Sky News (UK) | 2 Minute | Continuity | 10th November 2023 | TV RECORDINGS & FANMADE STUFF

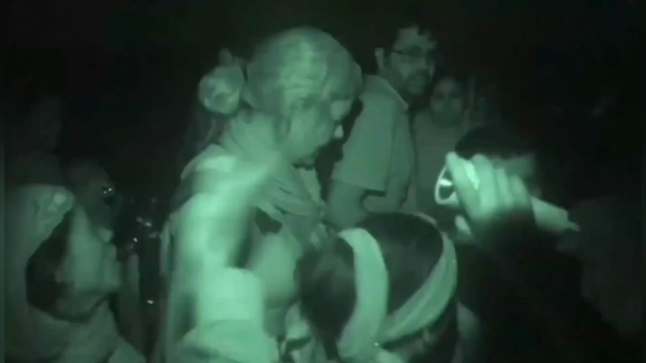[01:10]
Clearly not had very much to eat at all.
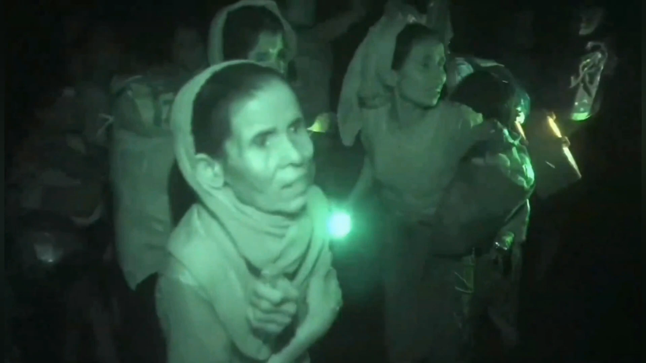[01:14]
A lot of them extremely thin and very frail.
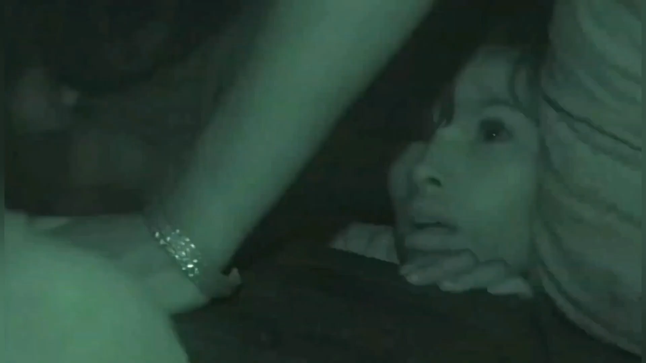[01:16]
Look at her arms.
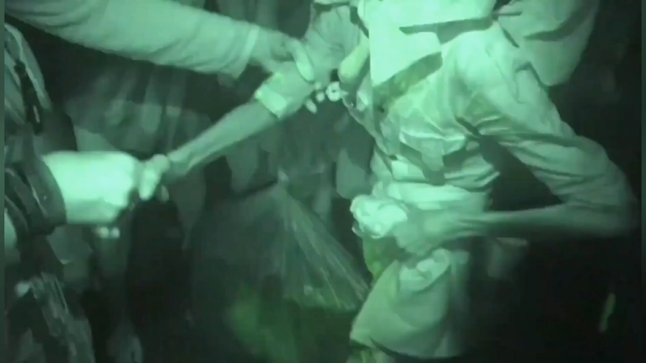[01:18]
I can put my entire hand round.